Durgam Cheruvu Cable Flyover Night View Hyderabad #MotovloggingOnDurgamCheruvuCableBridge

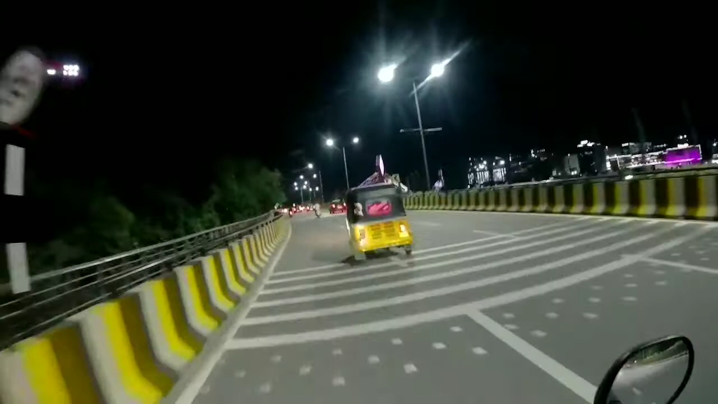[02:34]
अपना इंडियन फ्लाइग लहरा रहा कहां पे केबल ब्रीज पे तो ये रात का विव है दुर्गम चरूर केबल फ्लाइवर का
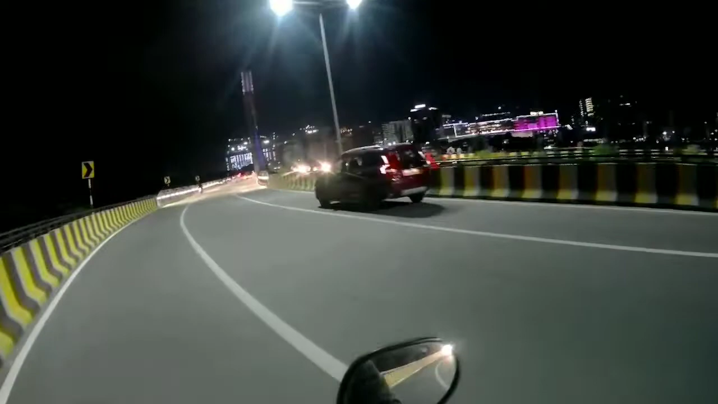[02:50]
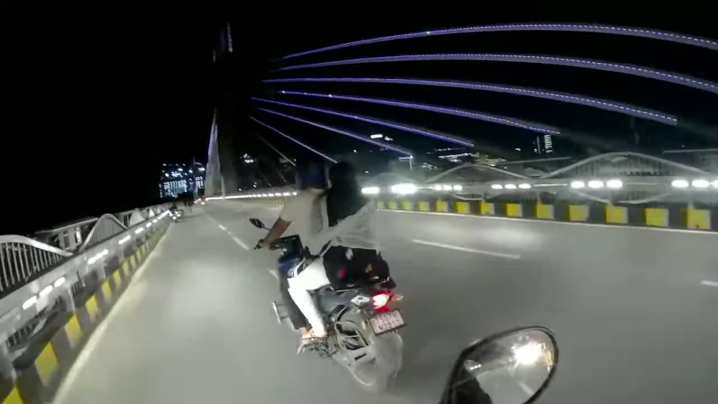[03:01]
तो कैसा दिख रहा है आप लोगों को जबर्दस है ना